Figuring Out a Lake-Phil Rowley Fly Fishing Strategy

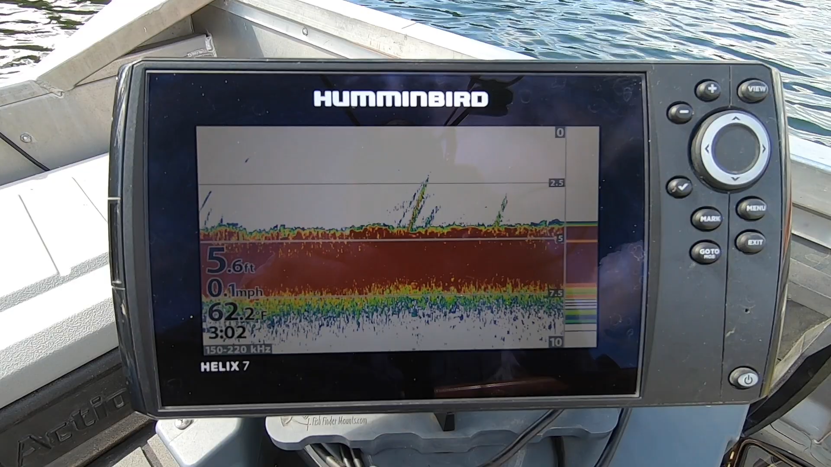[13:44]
On screen: depth 5.6 ft, water 62.2°F, speed 0.1 mph
Anchored up, my bow is probably in about four or five feet of water firmly planted in the carra and my stern,